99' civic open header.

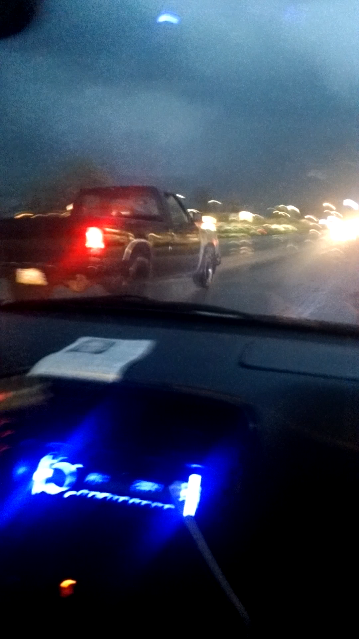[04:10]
Oh, she's a fucking racer. Ooh, she is hurting. Poor David. Oh, he had to really slow down.